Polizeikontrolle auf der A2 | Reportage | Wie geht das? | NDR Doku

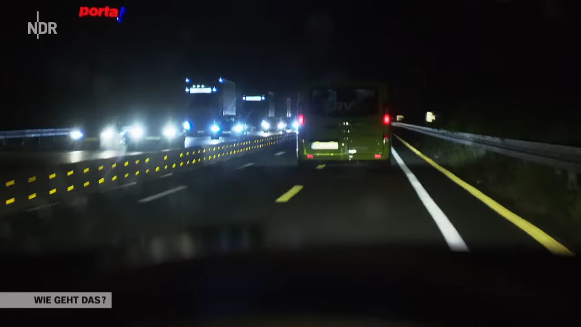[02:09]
Was erst mal wenig klingt, sind aber immerhin 42 kmh zu viel und der Fahrrad drängelt. Fährt ein bisschen komisch. Fahrzeug benutzt jetzt beide Fahrspuren. Dieses Prinzip von diesem Videowagen ist, wir können das gesamte Verhalten des Fahrzeugführers dokumentieren.
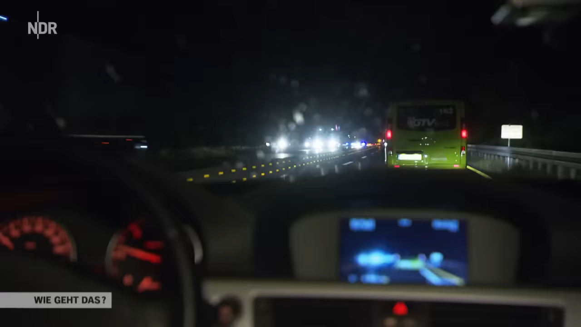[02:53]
Es wird eine weitere Messung ausgelöst. Um die Geschwindigkeit des Transporters zu messen, müssen die beiden über eine bestimmte Zeit hinter ihm herfahren.
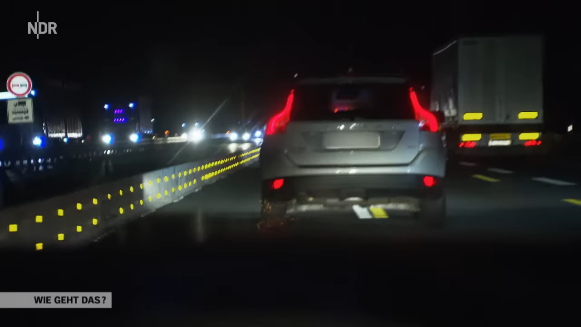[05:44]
Auf dem Kennzeichen fehlt eine Prägemarke und viel zu schnell ist er auch. Da hat eine Messung ausgelöst für den Pkw aus Belgien. Nach wie vor 60 kmh, 132 brutto.